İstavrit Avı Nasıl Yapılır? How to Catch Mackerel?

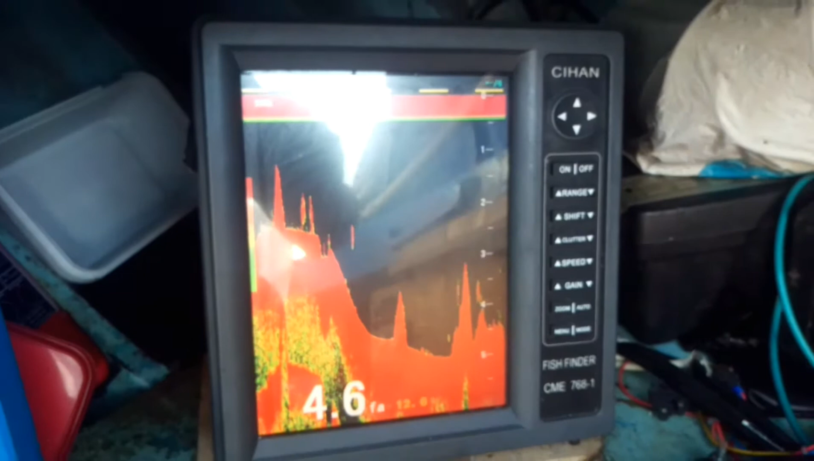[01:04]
Evet gördüğünüz üzere çok fazla dökü var Çok fazla dökülmüş İçin altı bulan boş merah Ve balığın adarın Radar göstermesi Balığı bulduğumuz zaman A'yı atacağız
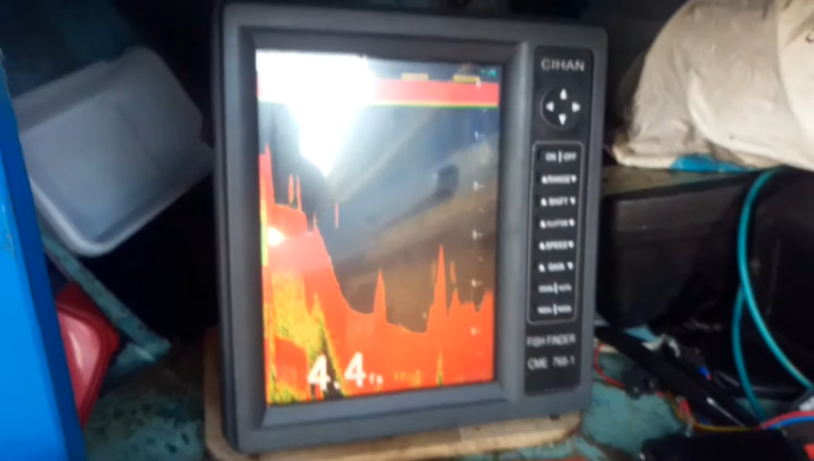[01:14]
Evet radarda gördük Görüntüyü gördükten sonra A'ımızı attık A'ımız ilerliyor gördüğünüz şekilde